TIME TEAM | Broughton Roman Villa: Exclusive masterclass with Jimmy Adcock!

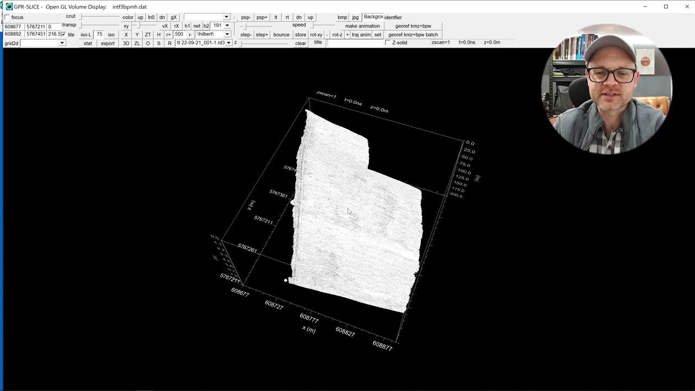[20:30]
And let's just turn the light off on that, and reduce that vertical scale a little bit.
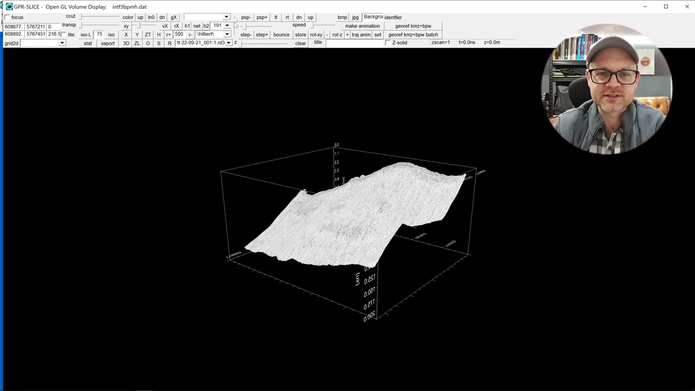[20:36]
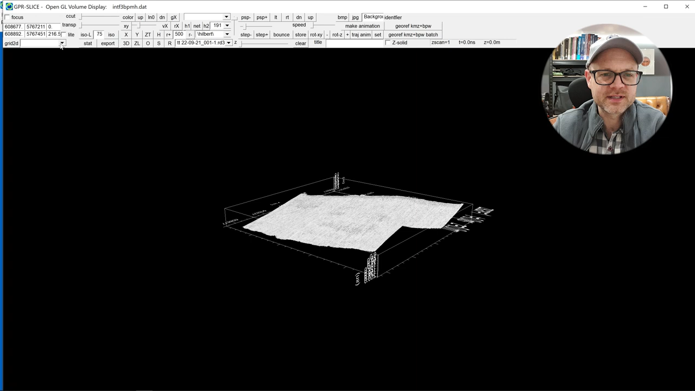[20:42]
I could also actually put in the underlying map as well, so
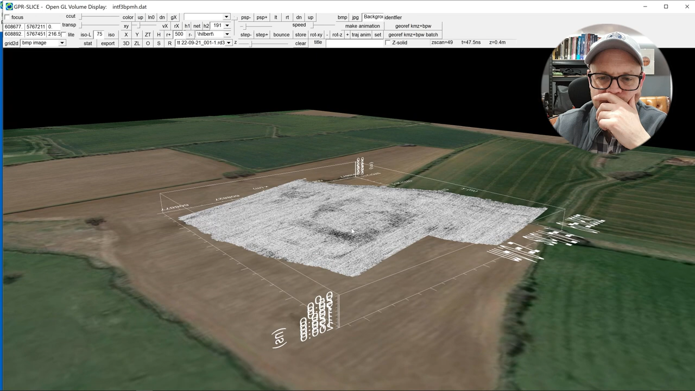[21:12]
We can start to see the relationships between the reflections that we've recorded and the topography. So we see that the separate structure is down the slope,
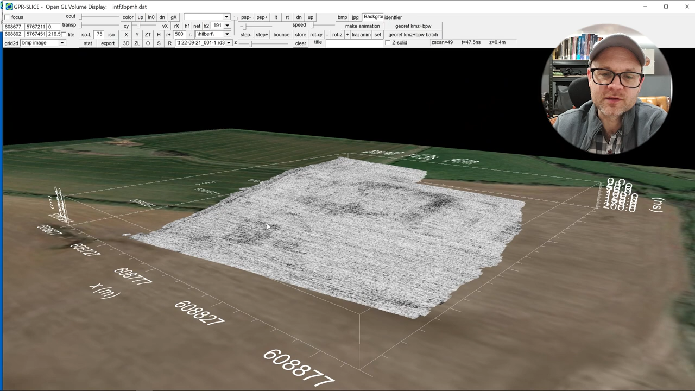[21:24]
as I say, towards the lower line part, but actually on a slight plateau.
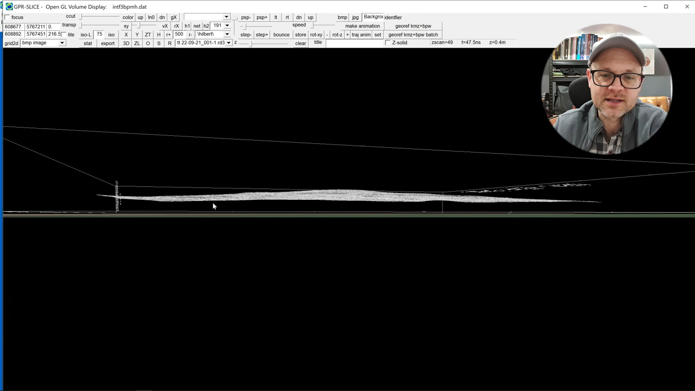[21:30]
So it is elevated in its own right, but within a lower lying part of the site.
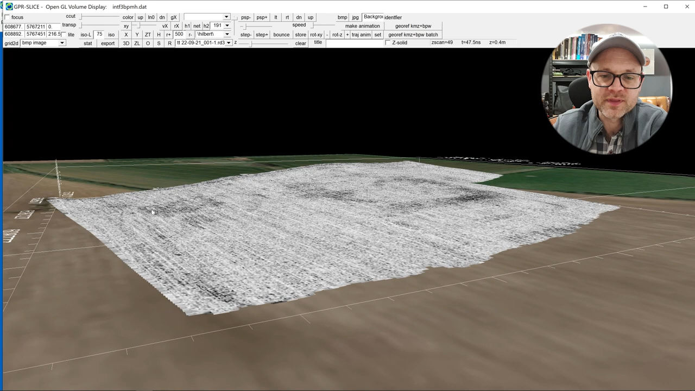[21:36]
And then we see that the material associated with the wing of the villa is actually on the sort of shoulder of a platform here, which then drops down into another platform beneath it, which as we said earlier, is probably some kind of garden enclosure or something like that.
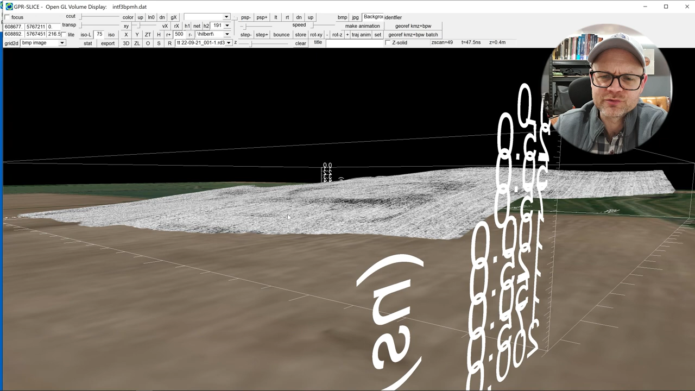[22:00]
But all of it is on this sort of down slope. And what we see is that, sure enough, where that western wing would be is very close to the highest point of the site.
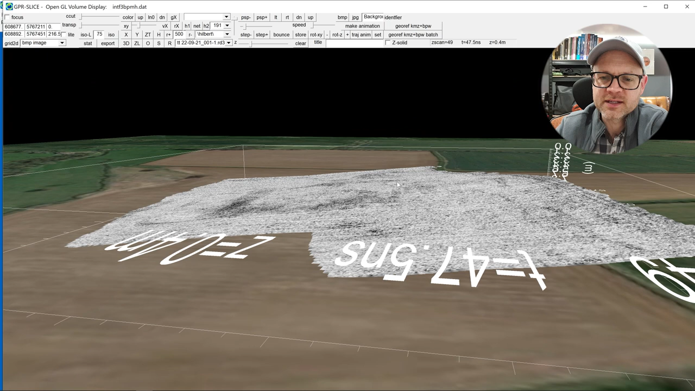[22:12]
And so it's entirely feasible that yet that has been plowed away.
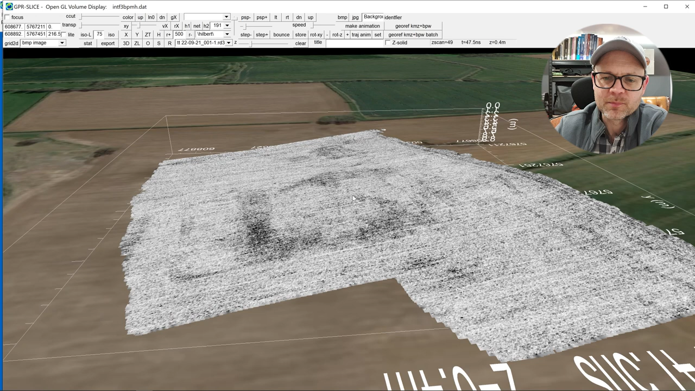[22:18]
But again, the question mark arises because of this potential wall line that seems to run very neatly
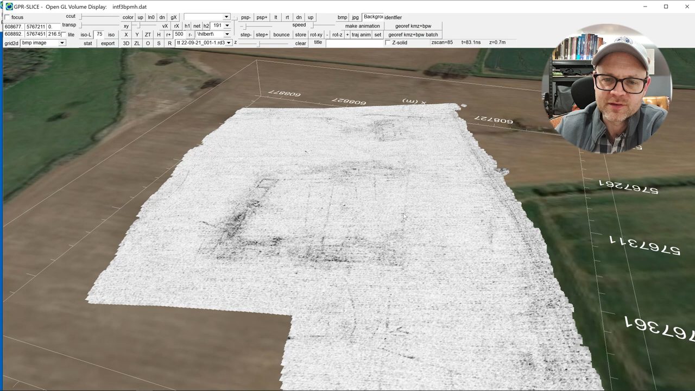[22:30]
from the corner of the north range up here down to the corner of the southern range. And the fact that that exists and there doesn't seem to be anything else around it. And yeah, it's makes that plowed out argument maybe a little weaker than perhaps it would have been otherwise.
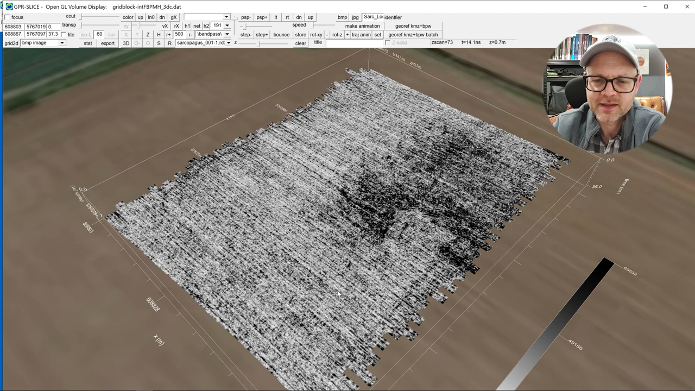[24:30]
And it's, believe it or not, just that reflection. And I mean, one thing it drives home is kind of how insignificant a single burial seems to be when it's just in a landscape on its own. You know, this was someone very high status, given how much they've had spent on their burial. But they're just this tiny little black smear in the data compared to the rest of this landscape.
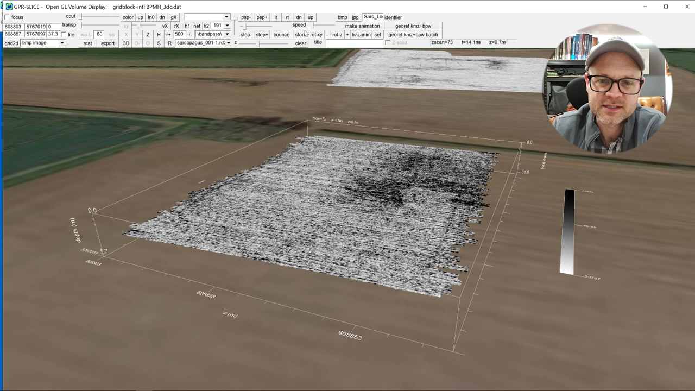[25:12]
So I store that and then put the radar grams on. So these are our raw material. This is the raw data that we collect. Scroll on through. And then zoom in.
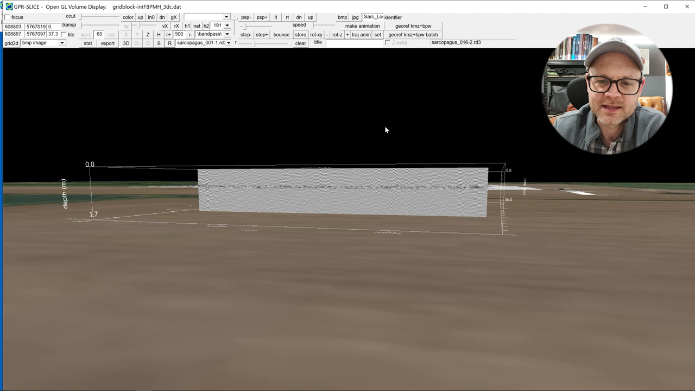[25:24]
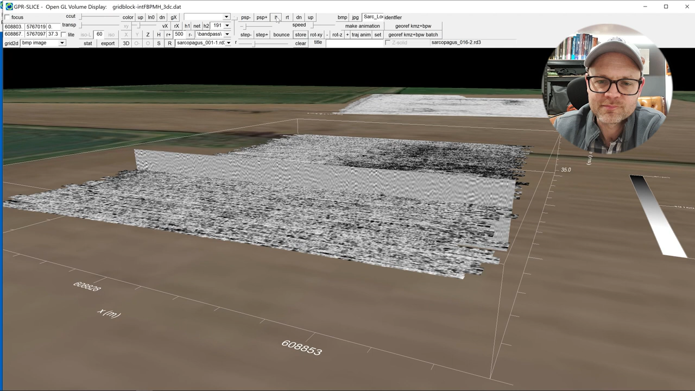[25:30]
So these are what we collect.
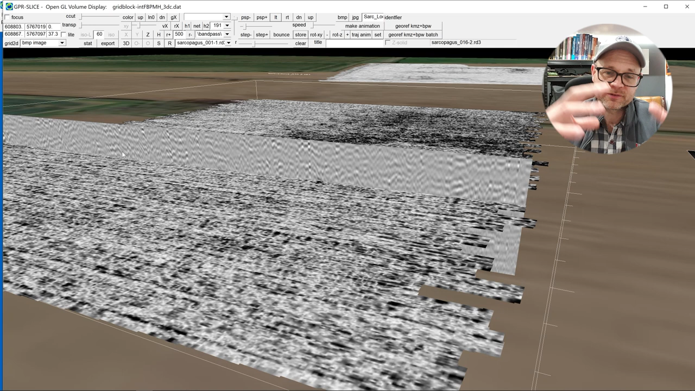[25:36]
This is all of the reflections as they come into the machine. Very little been done to these. And if I just pop underneath, there you go.
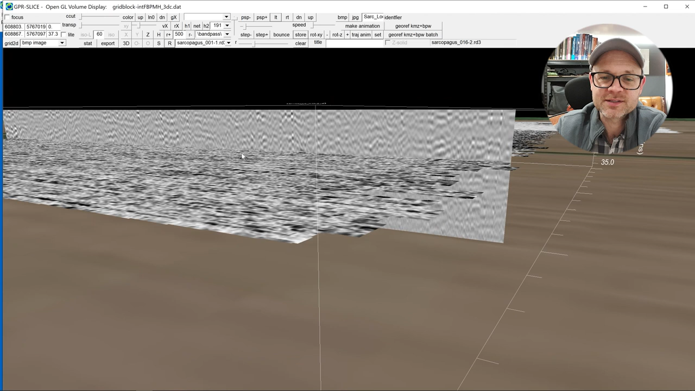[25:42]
You can see this is the reflection that we get from the bottom of that sarcophagus. And we see that it extends a few lines in each direction. So if I step through, see it's pretty consistent.
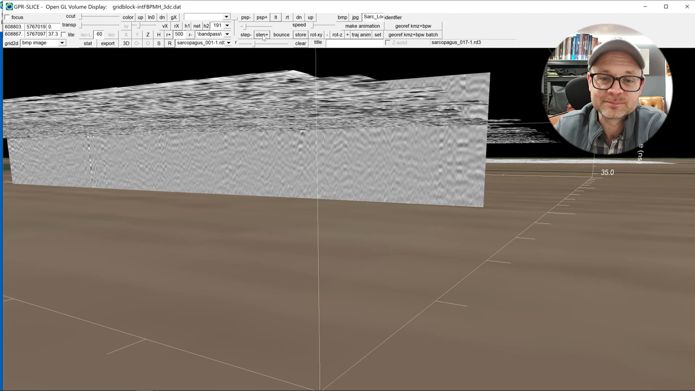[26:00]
And then it just disappears into general background noise. And flip backwards and forwards through those. So it's very clear in the radar grounds, less clear in the time slices.
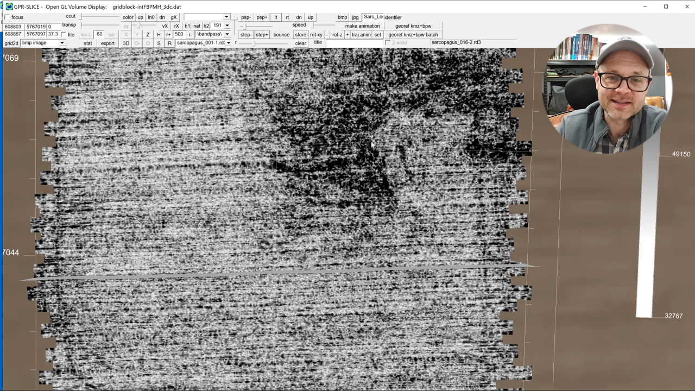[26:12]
But they're all the same.
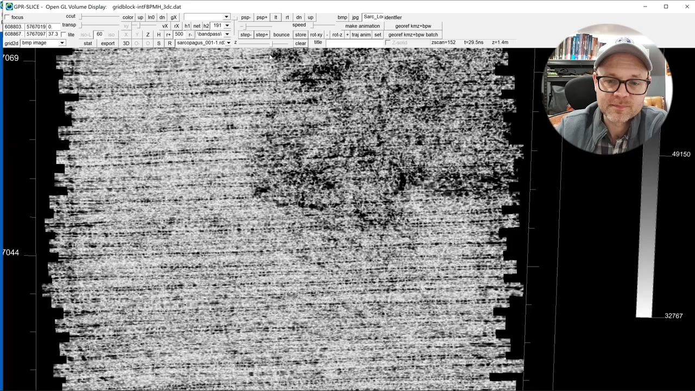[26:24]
This one here.
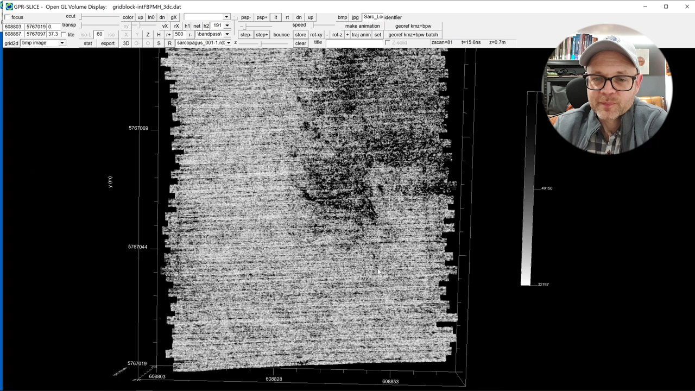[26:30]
But what's immediately to the north of it is what is potentially interesting.
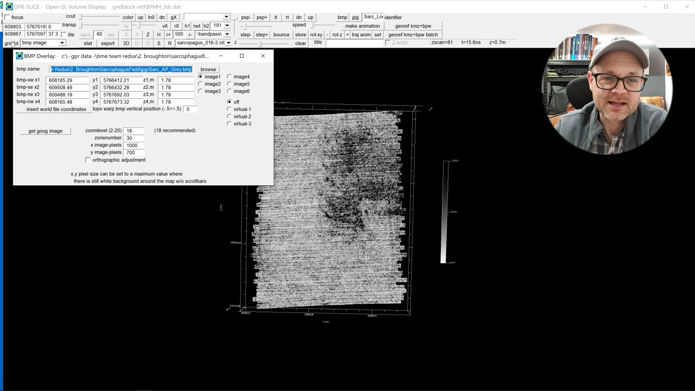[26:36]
Because if we're utterly honest, we don't know what it is.